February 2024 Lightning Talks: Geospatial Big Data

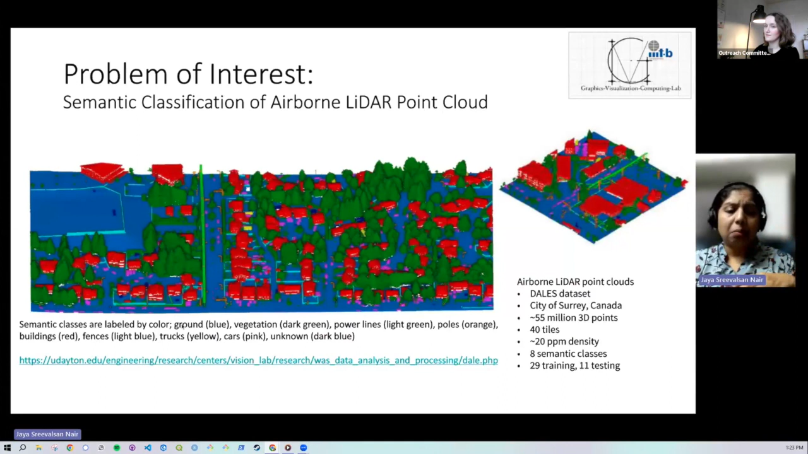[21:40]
Now this dataset is divided into 40 tiles and this is done for semantic classification process. Now we see that this dataset has around eight semantic classes, which include ground, vegetation, power lines, poles, etc. Now, what is airborne lidar? Airborne lidar is a remote sensing technique where a low flying aircraft emits pulses in the near infrared, near infrared spectrum for terrestrial applications and green light for pathometric applications. And the amount of time that it takes and the intensity with which it returns to the receiver in the sensor,
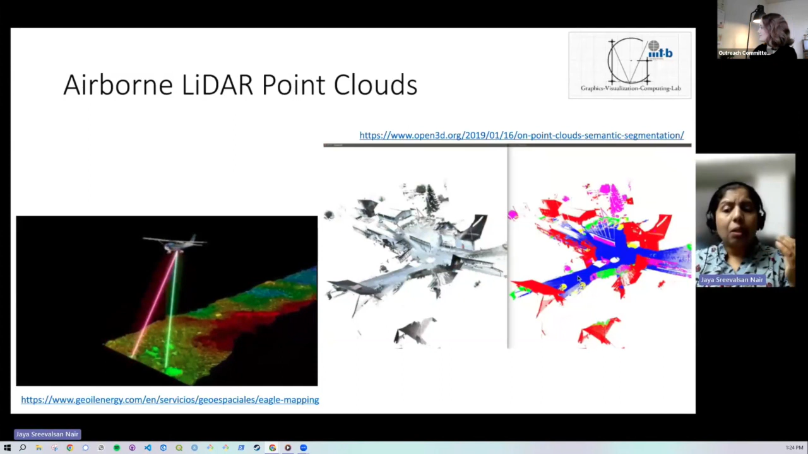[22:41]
Now we see that if we look at the raw data, we don't get a good sense of what the data is. So when we apply semantic classification to it and color the points based on its classes, we begin to see buildings and trees and so on and so forth, right? So how do we do the semantic classification? An important step for doing semantic classification using traditional machine learning algorithms is to do feature engineering. Now how do we do feature engineering? We take each point, compute its local neighborhood using any shape. Here we see the cylindrical shape.
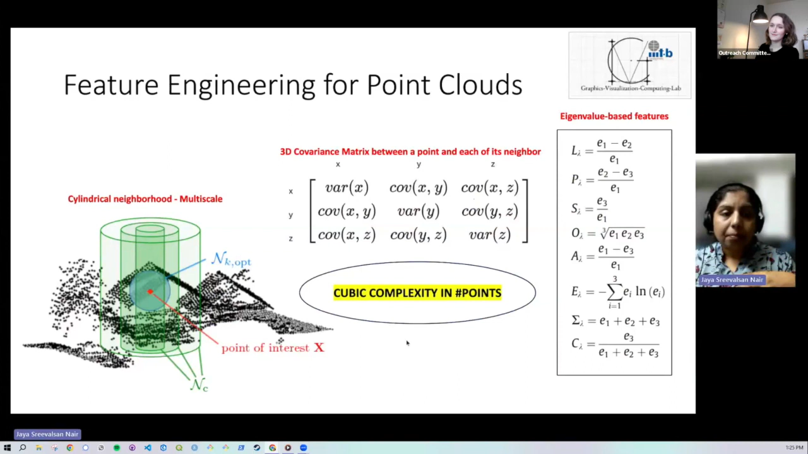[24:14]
Now what we see is that there is while the number of points may be usable in a certain system, 55 million points is not a big deal, but we see that the processing of these points is at a cubic complexity. So our solution to this is to rely on big data framework, popularly used big data framework like Apache Spark, Cassandra, integrated framework.